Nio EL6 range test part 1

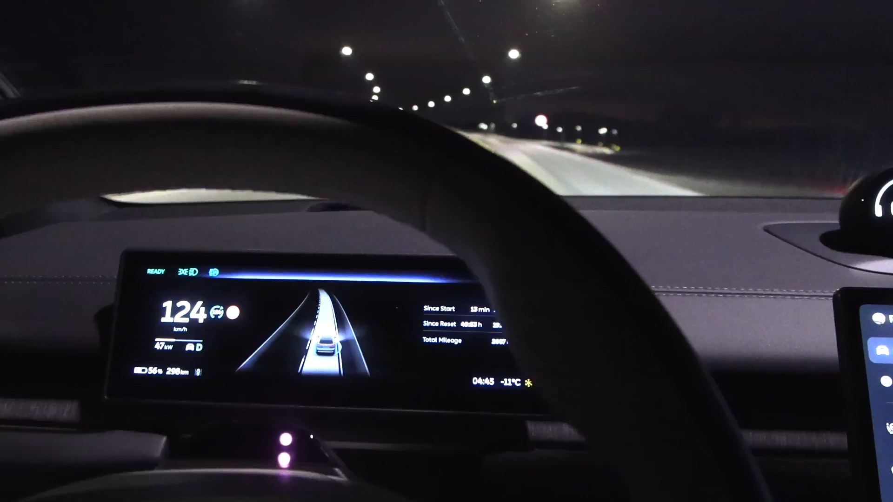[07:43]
yeah, I've seen that also, so, a little bit too nervous for my comfort, you don't have to drive that uneven, it's possible to drive quite smooth,
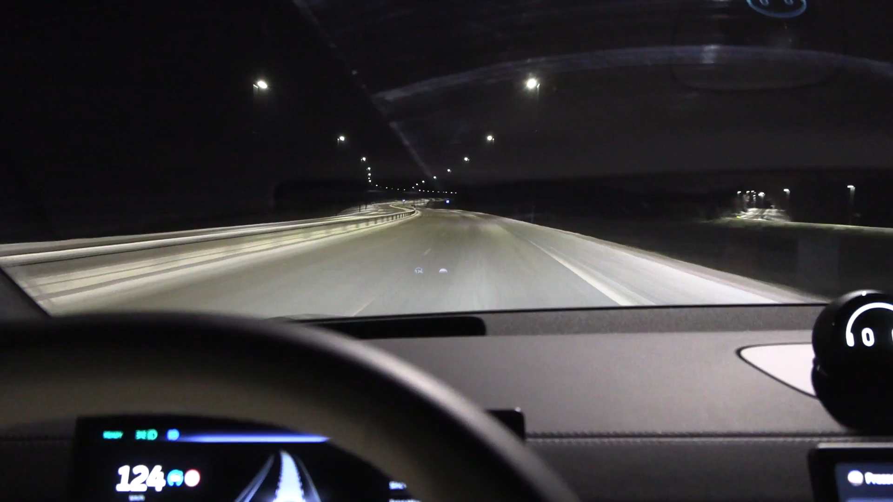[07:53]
but it's still a good, uh, upgrade from before, I remember that, uh, NIO, they used to slow down a lot in the curves, uh, very common for, um, Chinese cars to do that, oh, what, what did they detect on the side there, huh, interesting,
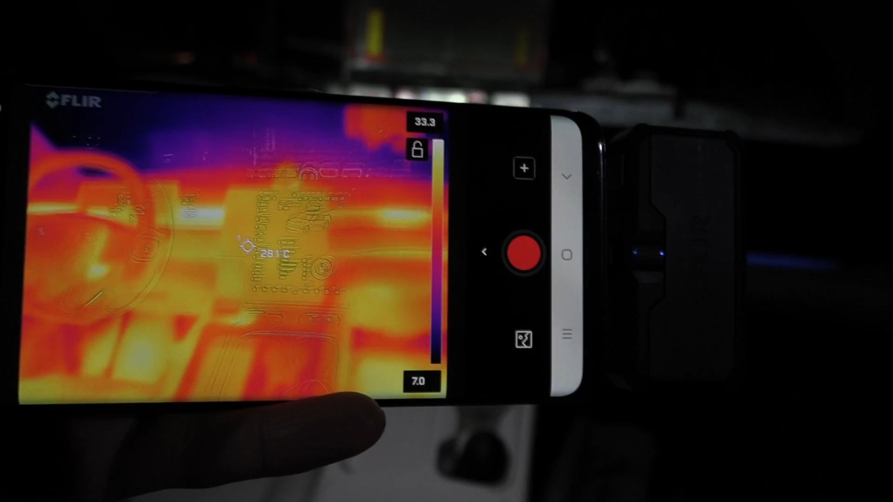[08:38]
we have lots of heat coming up in the front, but in the roof here, okay,
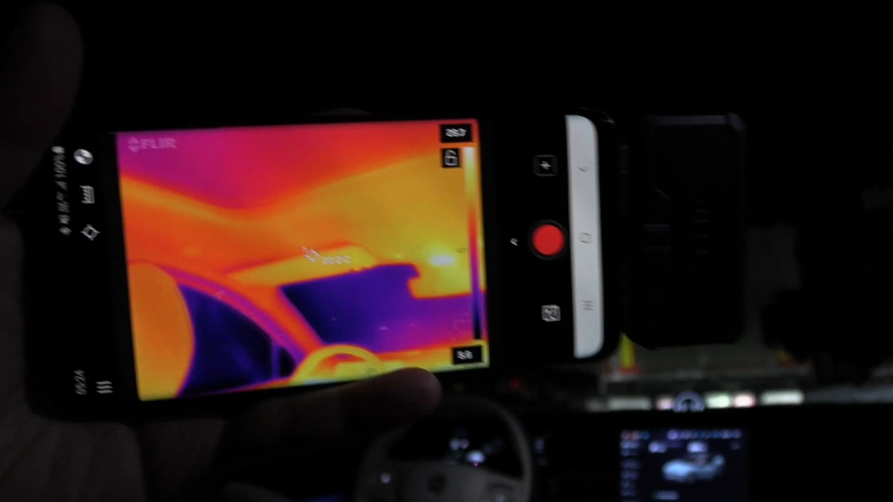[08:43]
look, there's a cold spot, we have,
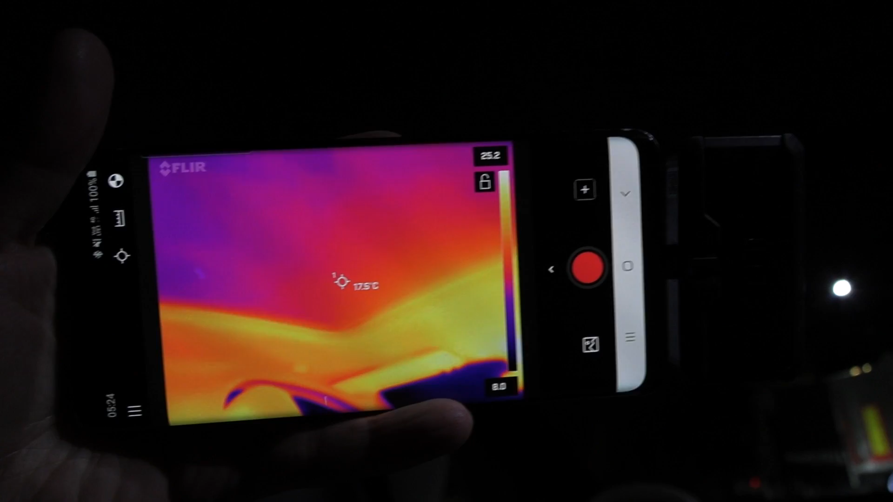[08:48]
oh, you can see that, I'm assuming a little bit, uh, 17 degrees Celsius,
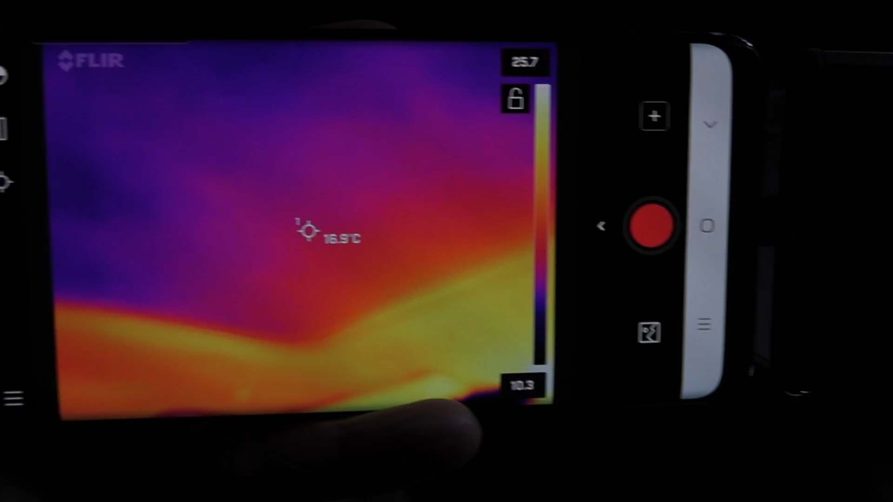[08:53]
yeah, 15 there,
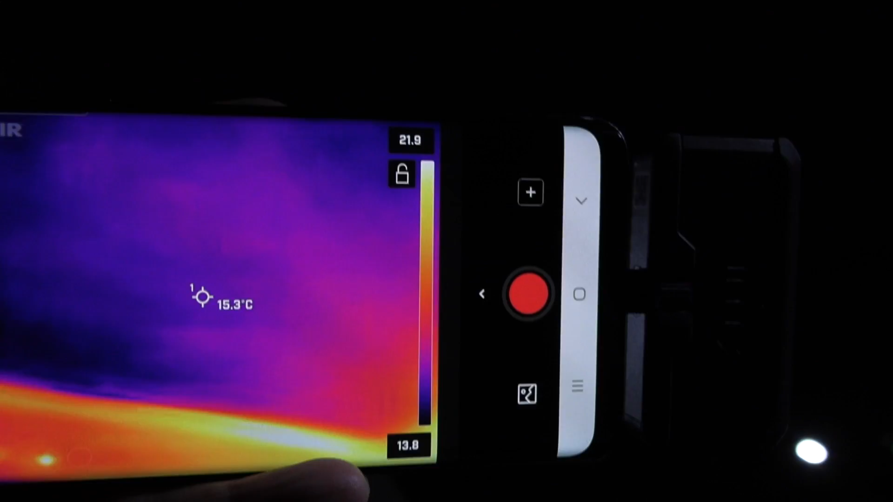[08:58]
On screen: spot 15.3°C
once it's a little bit warmer towards the front, but what about further back here, then,
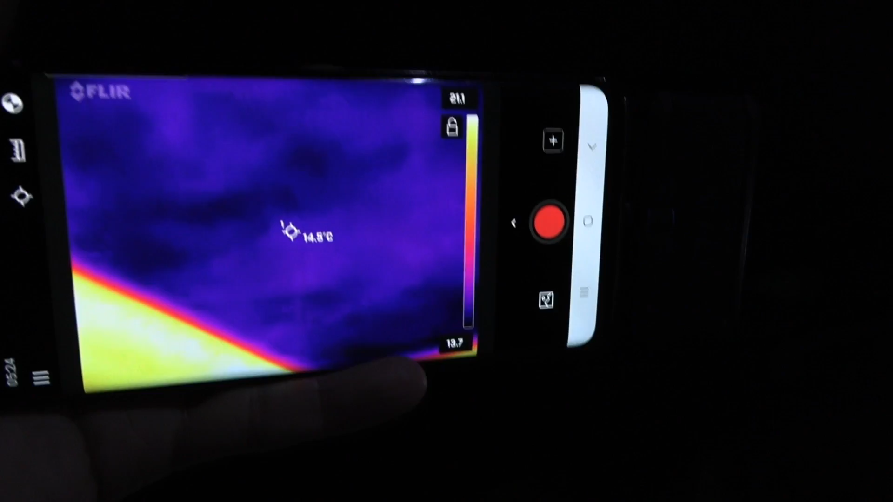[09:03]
uh, 14 degrees Celsius, and you can see a quite significant,
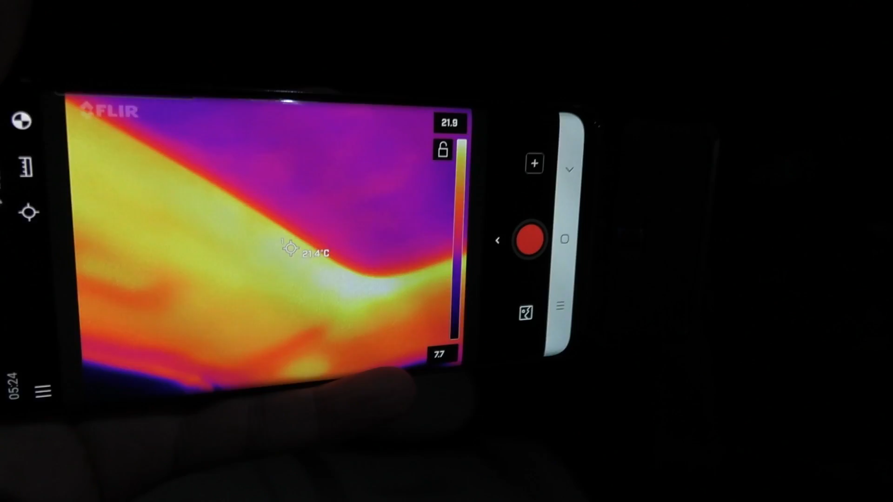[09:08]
border there, you see,
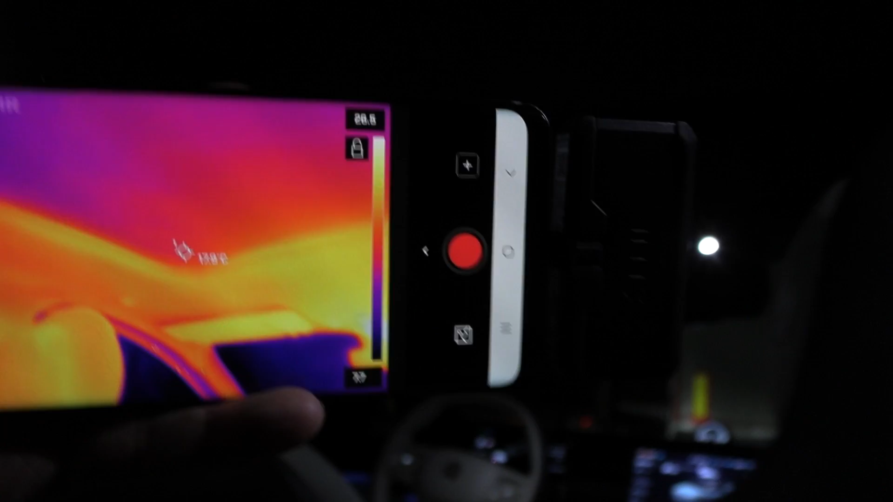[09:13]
so this part here is a bit thicker, the solid roof part,
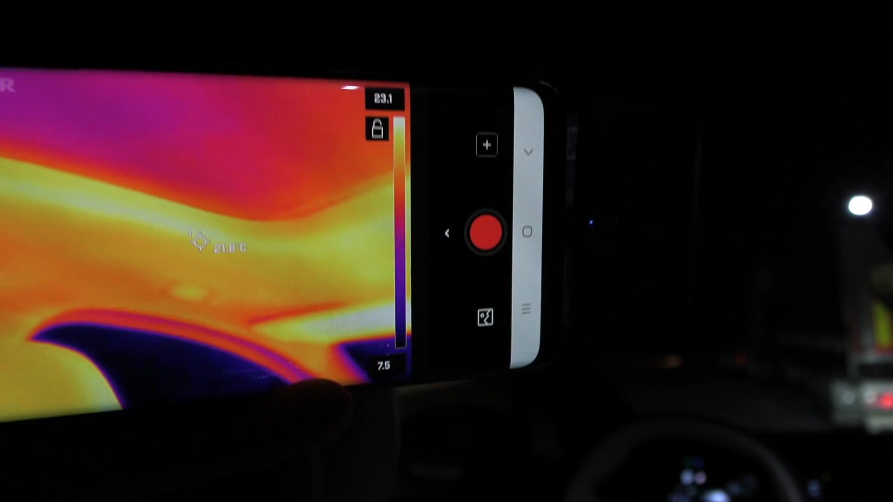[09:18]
and that one holds around 20, 20 to 25 degrees,
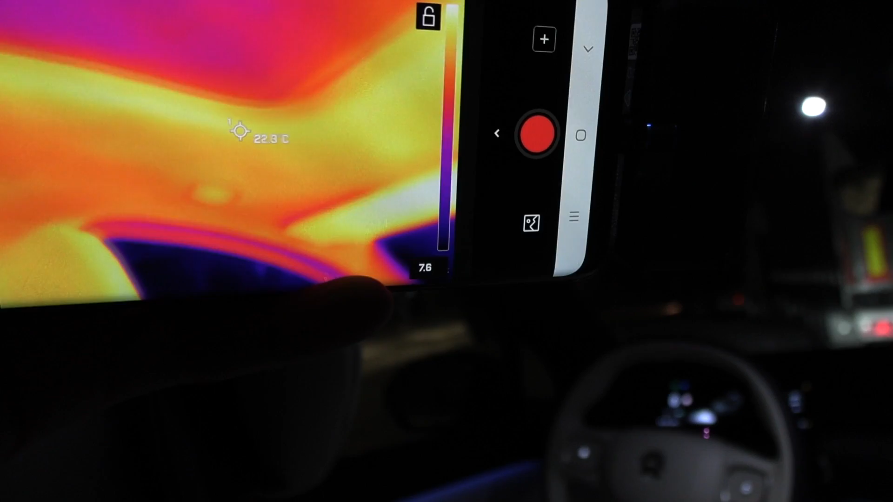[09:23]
On screen: spot 22.3°C
so, well, it's hard to see here, yeah, but if that's a problem,